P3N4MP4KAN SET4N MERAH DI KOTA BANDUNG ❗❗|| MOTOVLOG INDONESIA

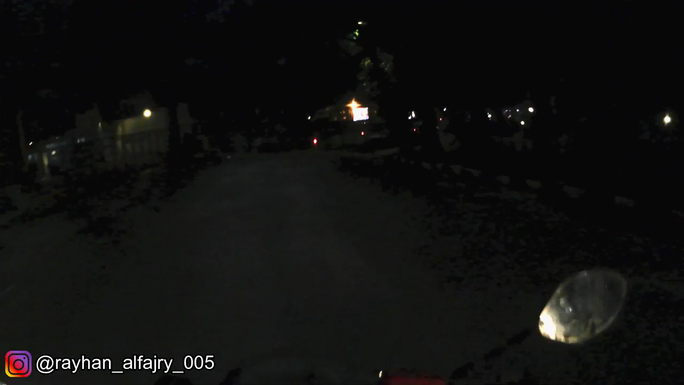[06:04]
Oke okay, guys, di sini aduh jalanannya nggak terang sih.
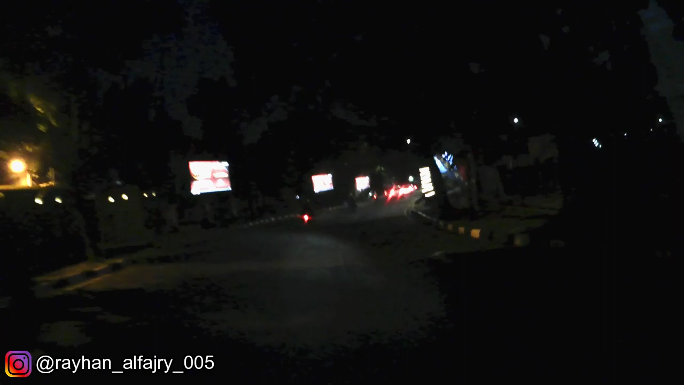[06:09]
Sini gelap, makanya gue agak males kalau misalkan gue vlog di Bandung tuh jalannya lebih gelap dari yang di Bogor Jakarta gitu lah.
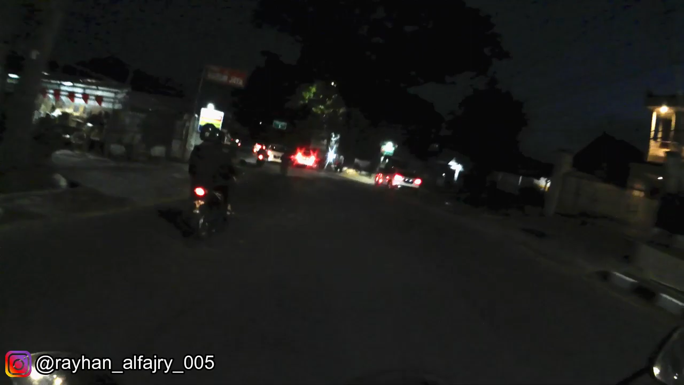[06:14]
Ini ada ember gitu kan, ada gitember gitu kan, aja. Emang apa sih nggak boleh?
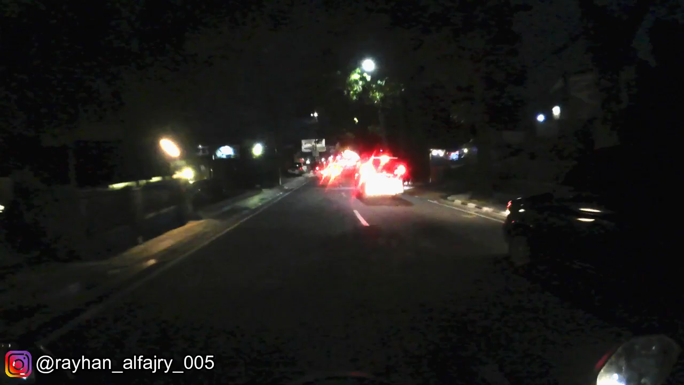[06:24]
Kasih menurut aku. Oke, kita ke kanan aja guys. Dan ke kanan, kalau ke kiri itu di sana gelap cuy.
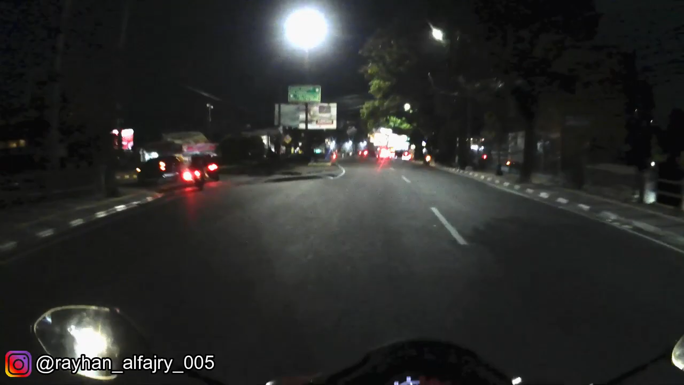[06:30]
Jadi nggak kita tuh nggak bakal ngelewatin KFC Viral cuy kalau misalkan kita ke kanan. Nih di sini nih Jamplas Bandung nih, ini itu jalan Jamplas cuy, kita lurus aja cuy, nggak usah belok kanan. Oke lanjut ceritanya.
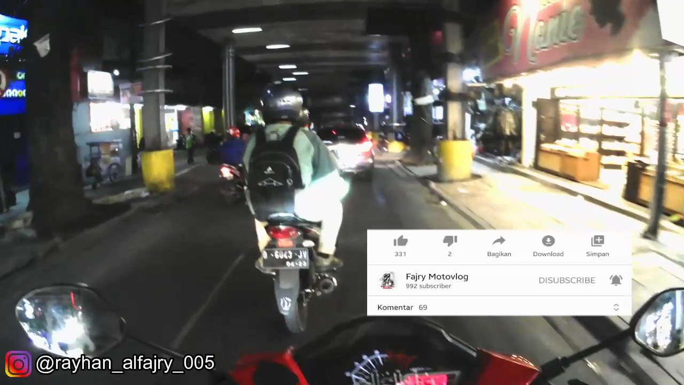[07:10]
basah. Nah gue malasnya kalau misalkan hujan di sini, ini bakalan kebasahan kita nih dari atas nih cuy, serius dah.
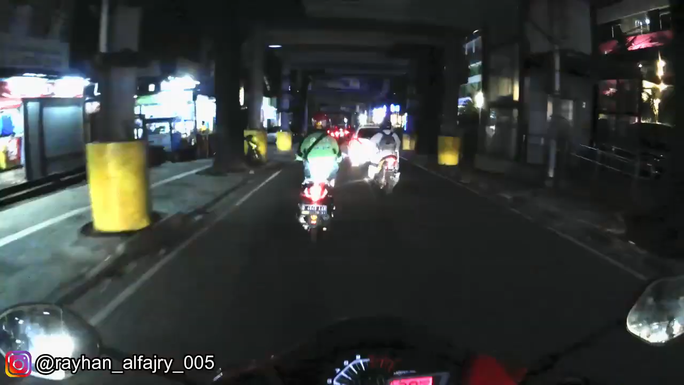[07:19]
Ini kita lurus aja cuy kalau mau ke alun-alun ya. Gue nanti bakalan ngevlog apa mengoleh ya, video viral asik.
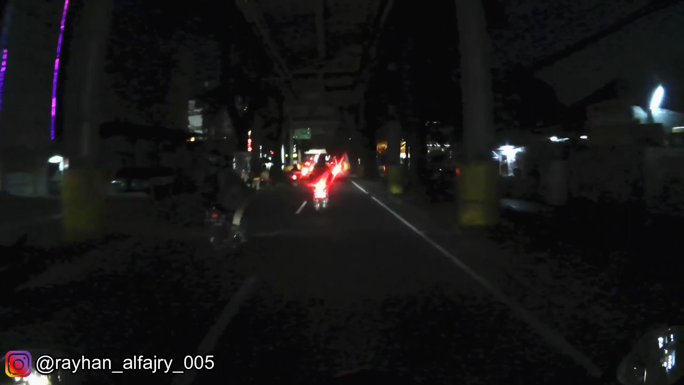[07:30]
Nah di sini kita lurus aja cuy, kita lurus aja langsung ke balkon. Balkot nanti bakalan ngasih Afrika. Oke di sini kita nunggu dulu guys. Gua mau ngevlog ke Asia Afrika aja kali ya.
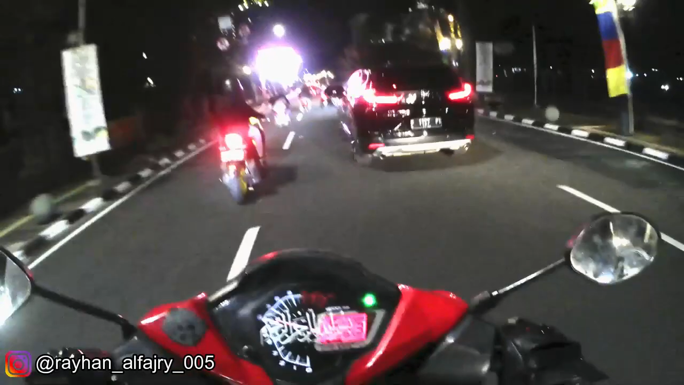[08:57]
Kita harus terus lurus. Nah yang kalian mau tahu Forestabes, nah ini nih Forestabes Bandung di kiri gua nih.
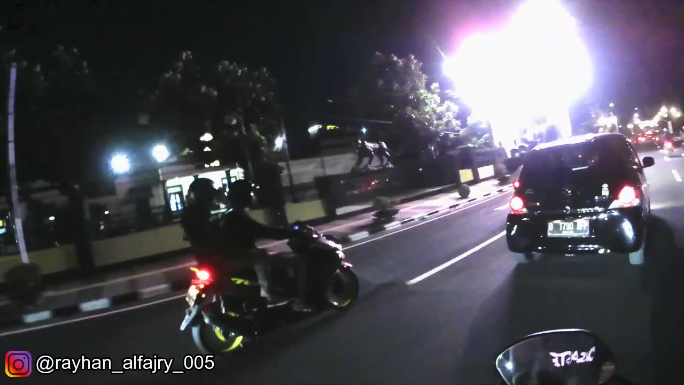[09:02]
Nah di sini kita lampu merah harus ke kanan. Salah aing, harus salah jalan aing.
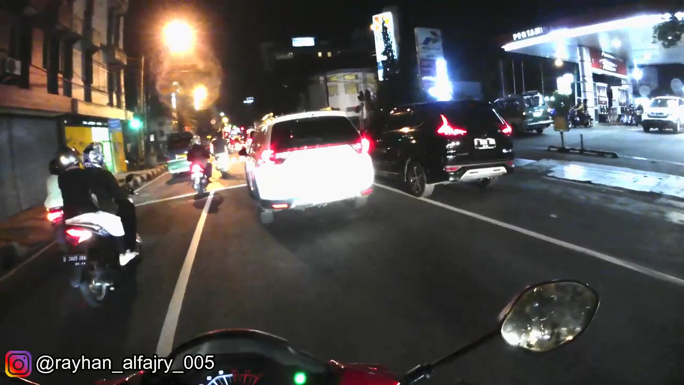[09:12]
Salah jalan aing.
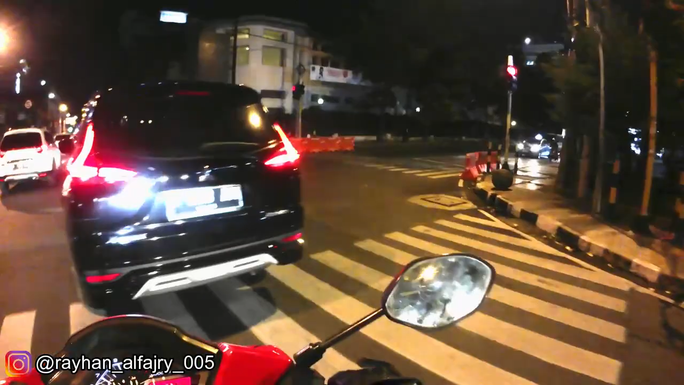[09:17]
Sumpah dah. Sini dah benar. Aing salah jalan cok. Ini Braga cuy, ini widih Braga, widih Braga cuy.
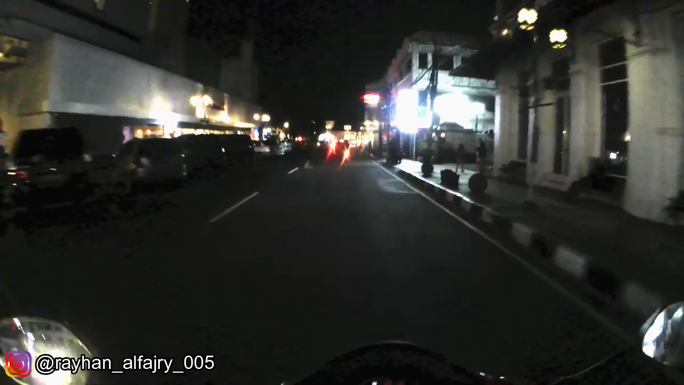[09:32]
Eh apa itu? Ini kaget aing.
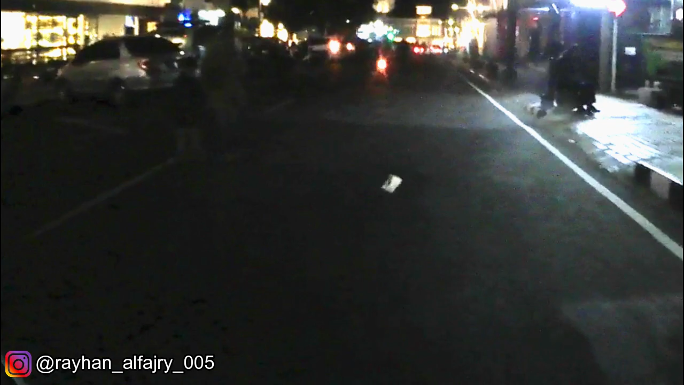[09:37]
Ini kita lihat ini nih setan-setan nih. Halo guys, halo setan-setan.
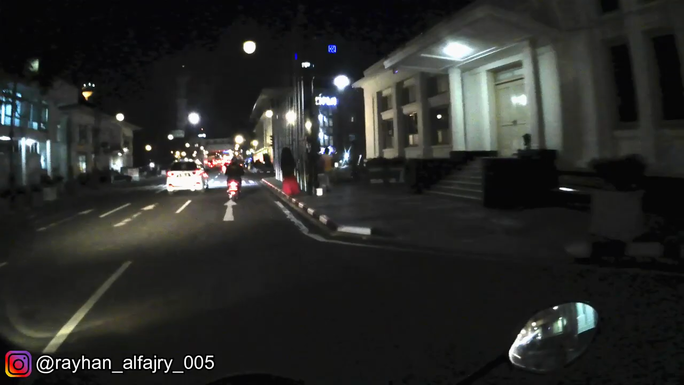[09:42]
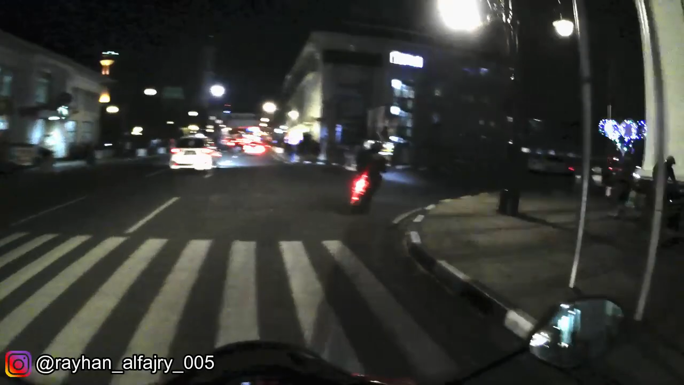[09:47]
Halo. Nah ini nih setan-setan nih. Halo setan-setan. Widih anjir, tinggi banget gila.
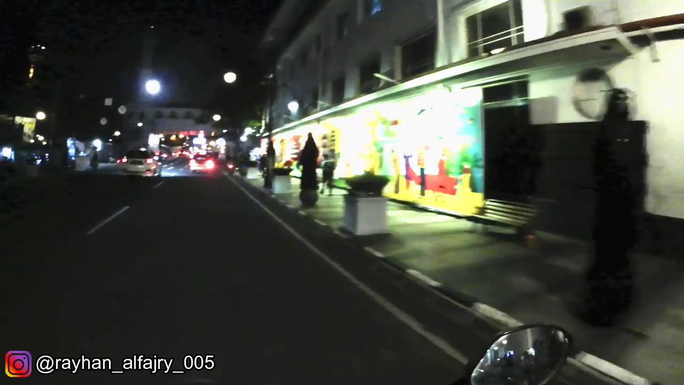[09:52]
Ayo.
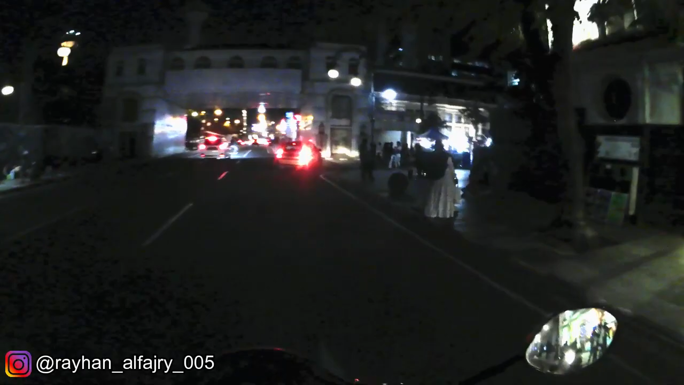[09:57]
banyak setan-setan, cok. Kita muterin lagi ya, udah ya, capek aing.